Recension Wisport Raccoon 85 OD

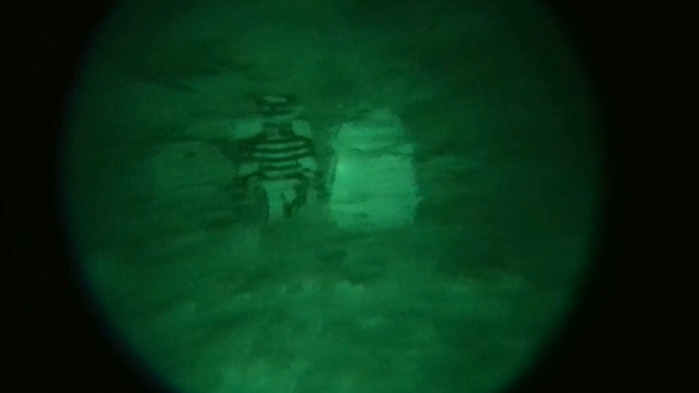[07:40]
Där man ser den här gråa ryggsäcken. Mot vår typiska barskogsbakgrund.
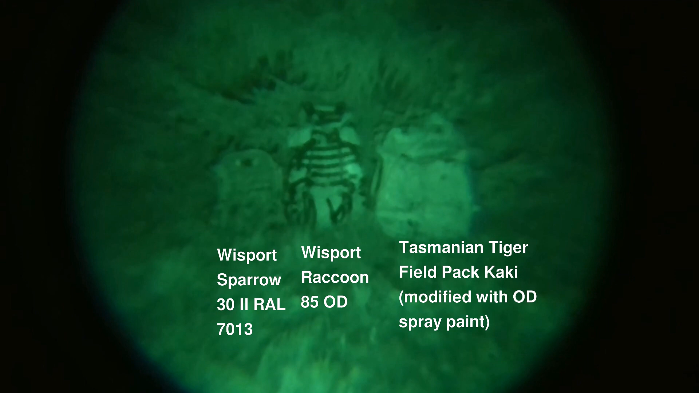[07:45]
Och den ser hyfsat bra ut. Så jag tänkte att det är ju den gröna också.
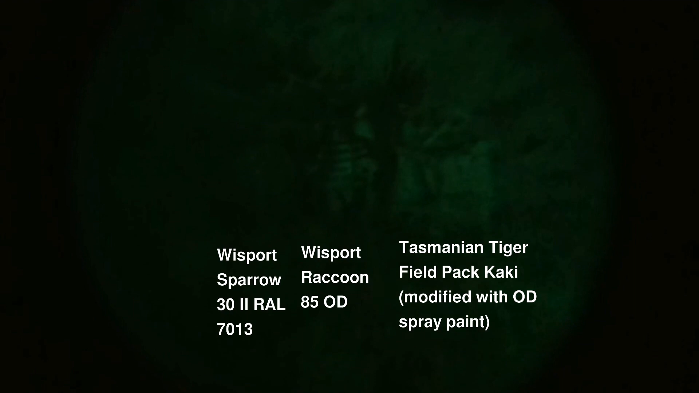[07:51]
Men vanligtvis har jag inte upplevt att någon olivgrön färg är riktigt bra. De reflekterar alla väldigt mycket.
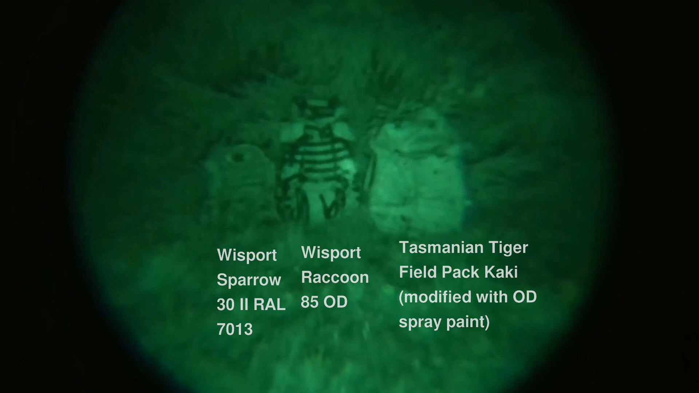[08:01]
Och det finns ju en anledning då varför vi har väldigt mycket... Varför försvarsmakter som är i en grön miljö världen runt och inte har olivgrönt.
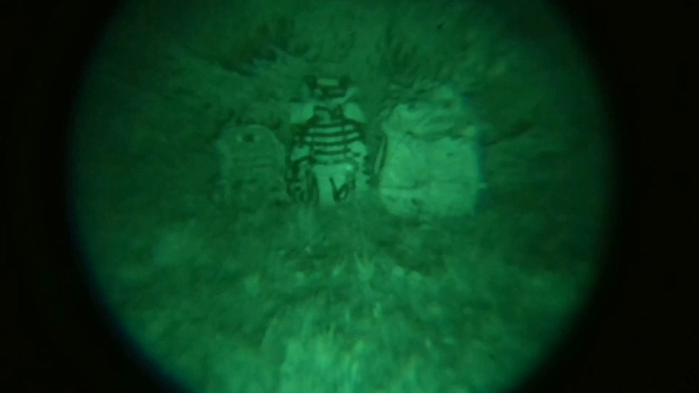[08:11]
Utan det är antingen en väldigt mörk grön eller en brun variant då. Så jag tänker att det är lättare att hitta de materialen som reflekterar bättre då.
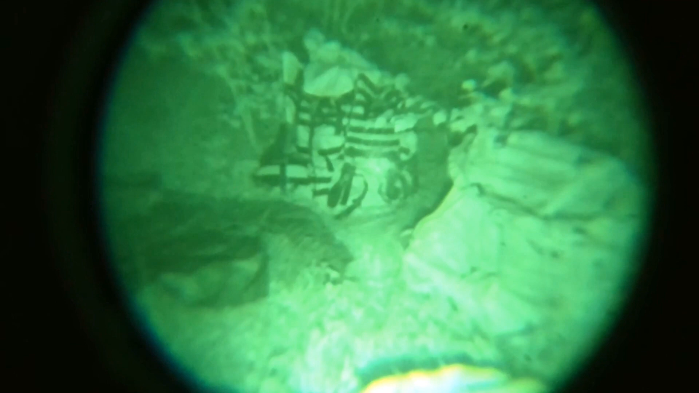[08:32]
Medans den gröna, den olivgröna väven, den reflekterar mycket mer än 30%.
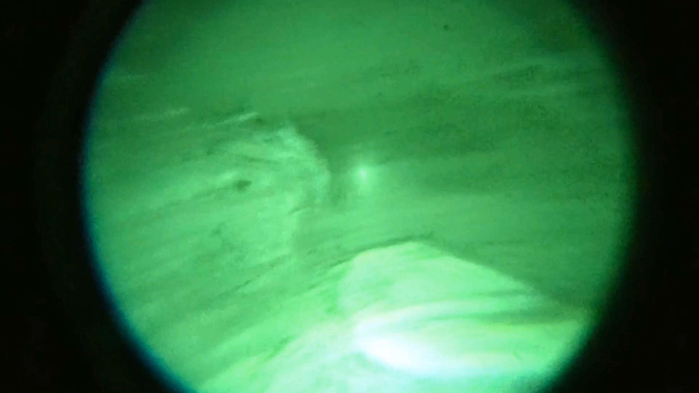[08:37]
Det är däremot inte så dålig reflektion på denna som det är på Tatonkas gröna olivgröna grejer.
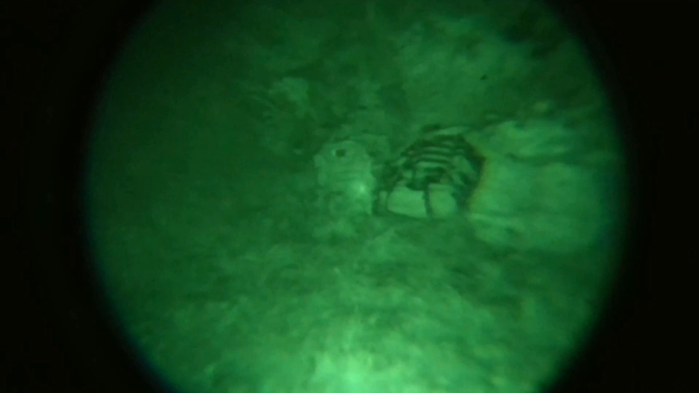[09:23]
Och hyfsat okej för användningsområdet att bära lite tyngre i. Och dessutom då var Nira anpassad så att den försvann i en bildförstärkare.
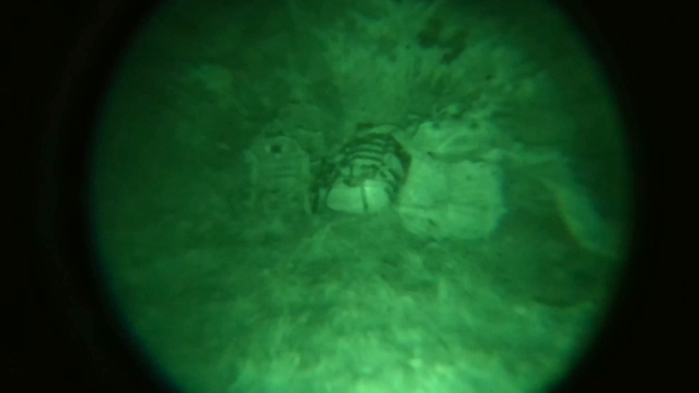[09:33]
Tyvärr så är den inte det. Jag tror och skulle våga gissa på att Vsports gråa motsvarighet Raccoon 85.